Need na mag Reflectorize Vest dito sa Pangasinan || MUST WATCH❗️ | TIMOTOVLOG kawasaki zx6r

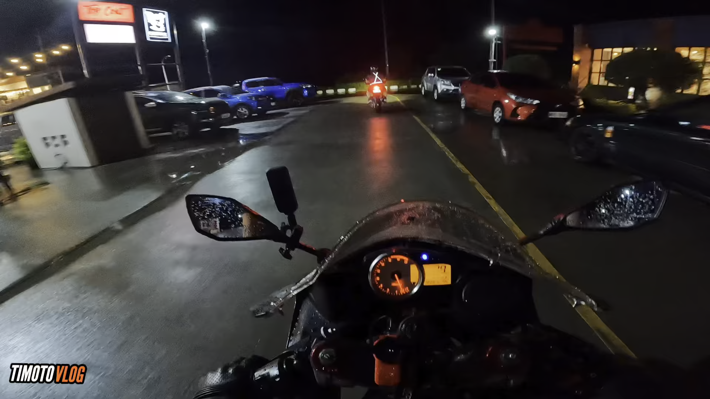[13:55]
Eh naambun pa Nawalanan pala Hindi naambun to
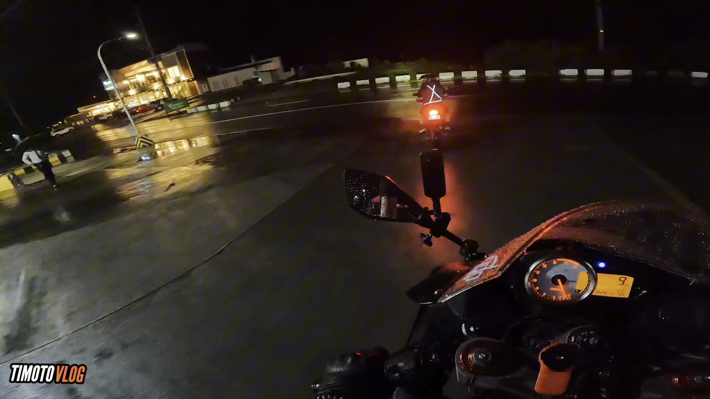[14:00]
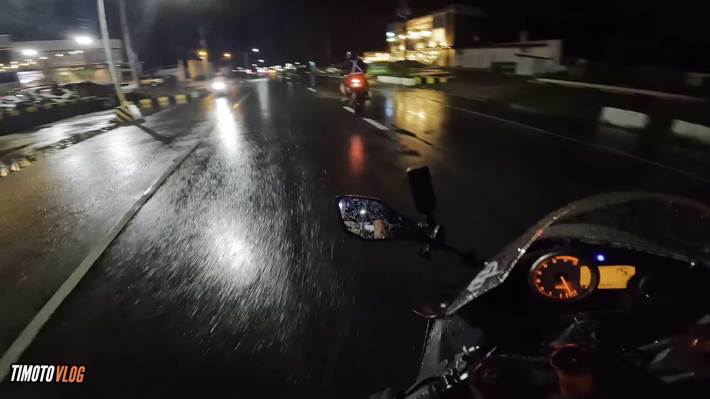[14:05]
So yun guys Tumulan na Dito na natapos yung vlog ko